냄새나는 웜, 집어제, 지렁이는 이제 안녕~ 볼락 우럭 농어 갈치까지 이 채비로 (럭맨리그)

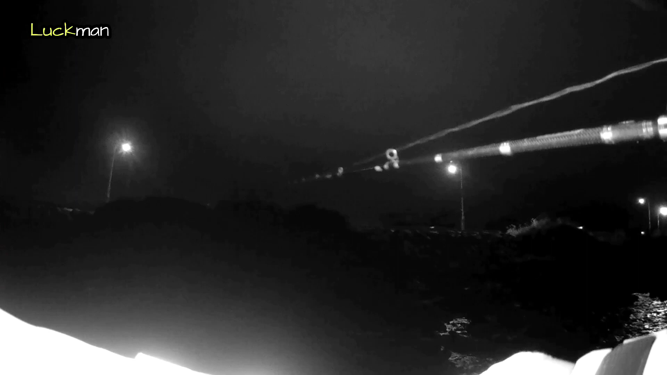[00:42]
사이즈 좋습니다. 손맛도 좋고요. 이거 한번
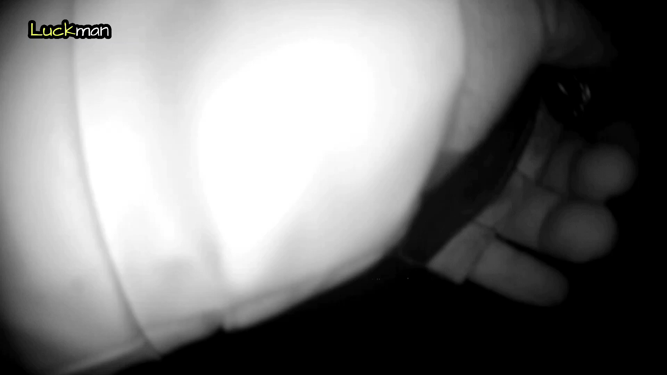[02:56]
바늘이 까매니 까매요. 뭐 광병이는 바로바로 걸려나가네.
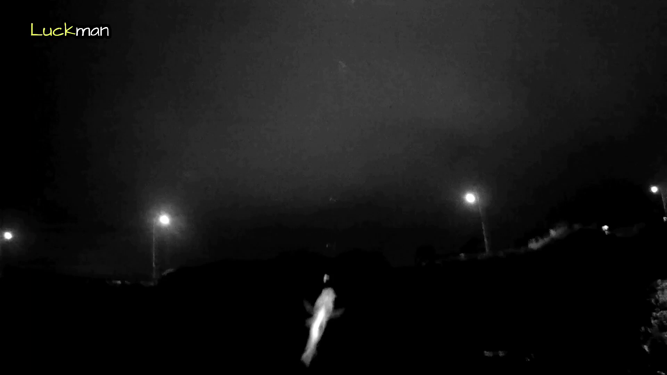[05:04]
아, 사이 좋네. 아, 사이 진짜 좋네. 우와.
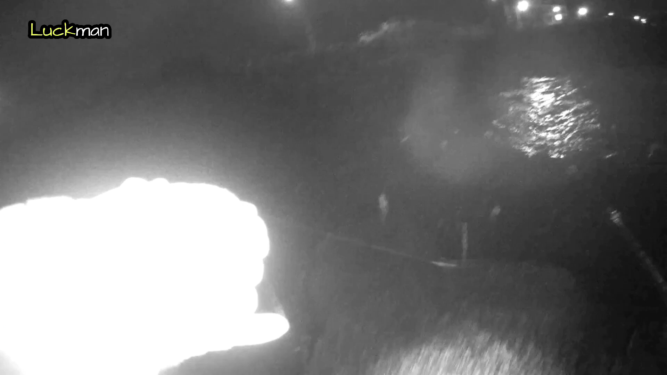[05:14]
오.
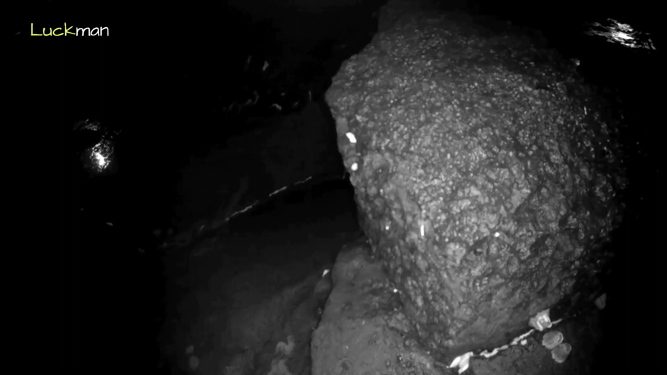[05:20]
어이, 빠질 뻔 했다. 보이시죠? 오, 사이 좋네.
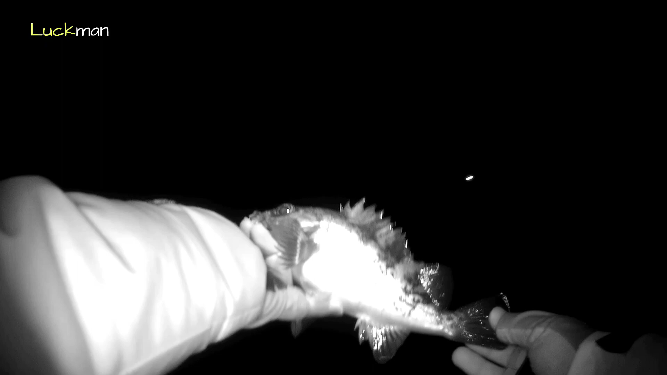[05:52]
야, 어휴, 힘 엄청 쓰는 놈 한 마리 잡았네.
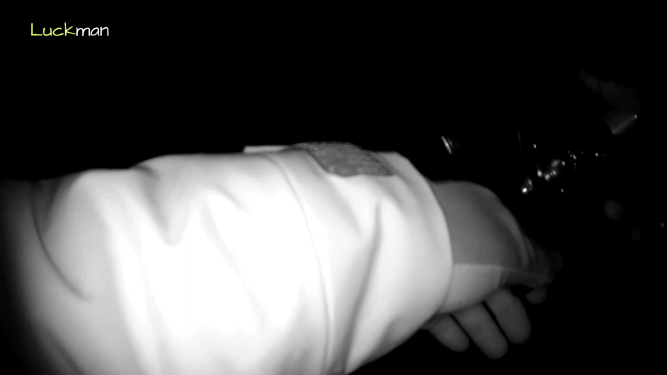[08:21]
위에 바늘. 아 밑에 바늘이 아니라 위에 바늘 무는 거야. 왔어요. 어유
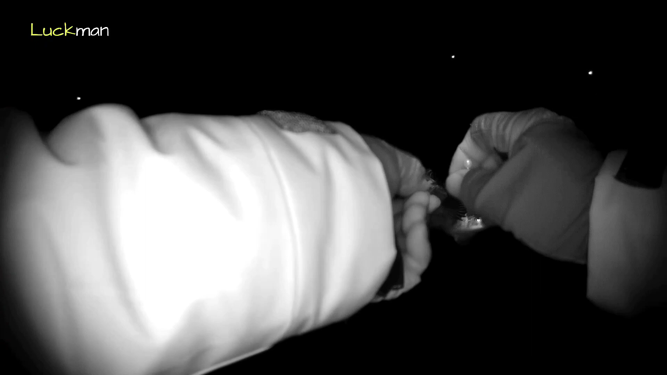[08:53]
지금도 자 여기 보세요. 위에 구슬 두 개 하고 그 다음에 아 밑에 요, 요렇게 구슬을 달았어.
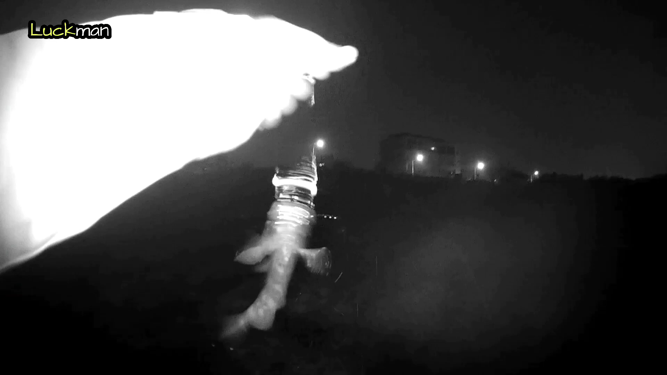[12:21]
여기 왜 이렇게 적골되어 있는 거야? 자, 테이블 오셨죠?
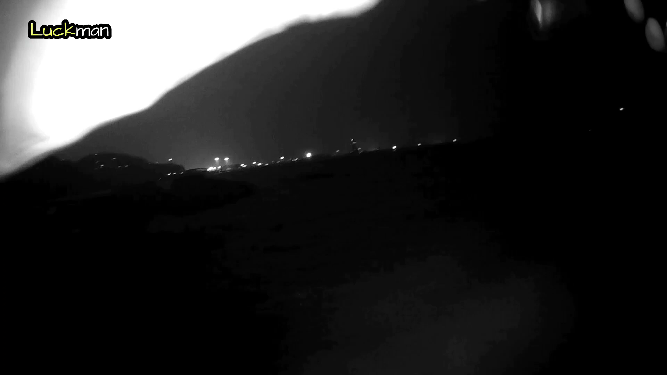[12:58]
어이야. 와, 안 오면 섭쇼 살 거 아니네. 와, 조그맣긴 하지만 그냥 안 멀어집니다.
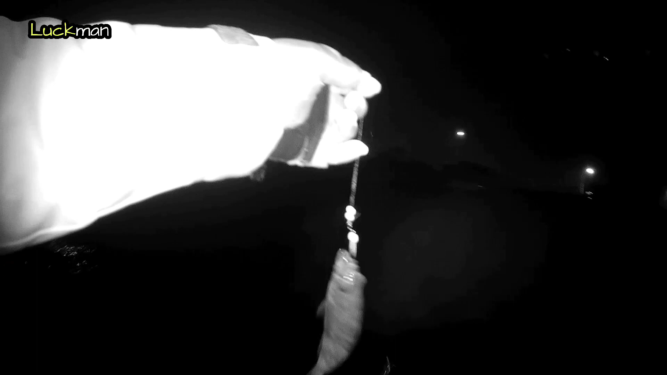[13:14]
와, 엊그저께는 적골도 없으니까. 바람이 너무 온다, 바람. 아, 여기 적불들이 이렇게 많았나? 지금도 물었었는데.